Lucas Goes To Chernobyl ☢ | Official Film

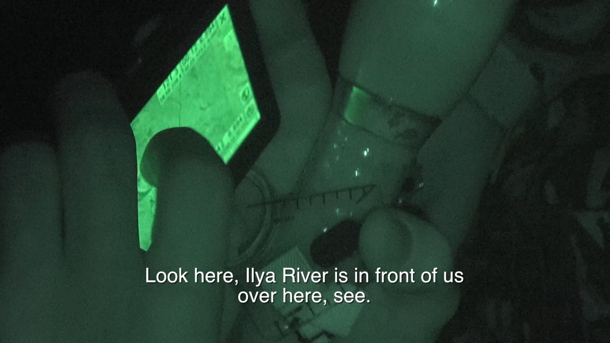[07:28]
Вот смотри, видишь, впереди нас река Илья. Да. Вот она идет, видишь? Угу.
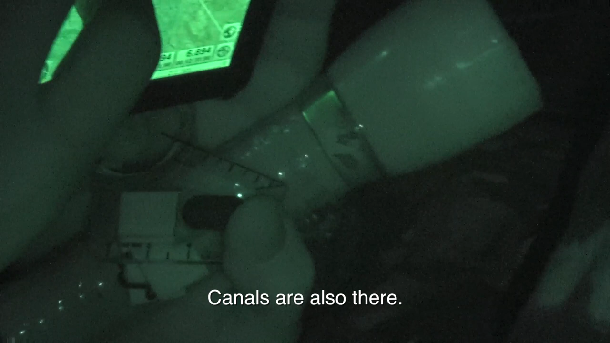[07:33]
Там и каналы впереди. Мы шли где-то вот
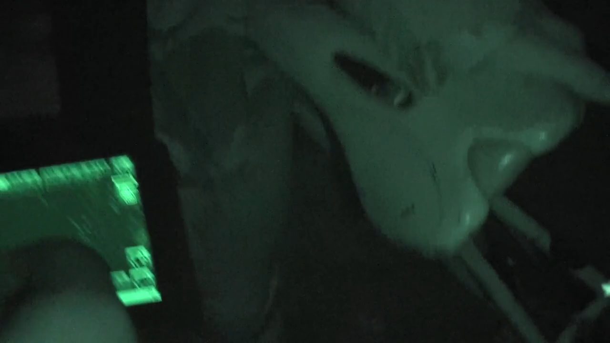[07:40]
здесь. Хераси. То есть нам нужно назад вернуться, сюда пойти, блядь.
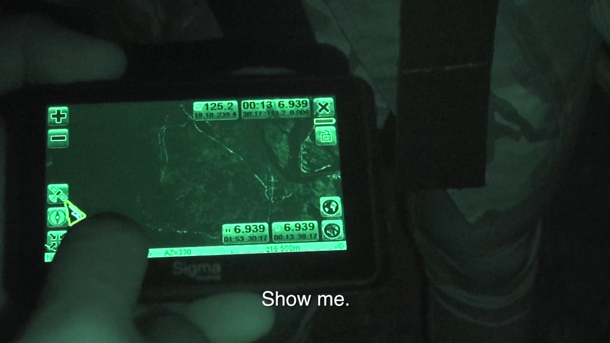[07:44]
А что если вот, смотри, мы сейчас шли направо, если нам тупо вот прикуляли, мы туда...